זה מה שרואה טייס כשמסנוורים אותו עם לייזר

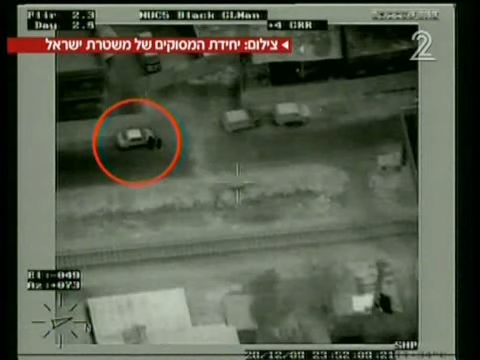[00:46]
שני נערים כבני 17 שנראים כאן נשענים על מכונית חונה עשו צחוק עם כלשונם.
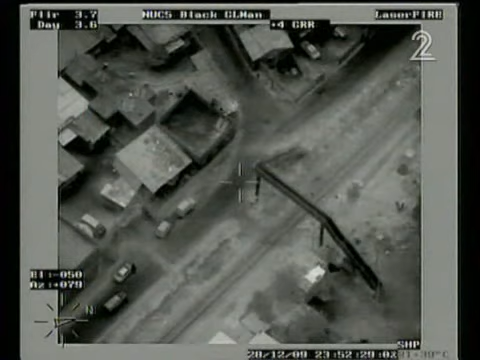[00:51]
אבל הם לא חלמו על כך שהתייס באותן שניות מזעיק כוח של משמר הגבול.
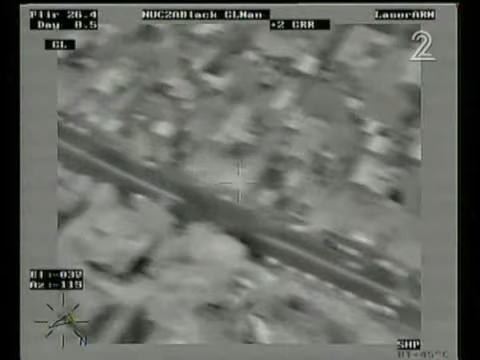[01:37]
ושוב העיר לוד לפני כמה חודשים הצעירים האלה שעל הגג סינברו תייס של מסוק משטרתי.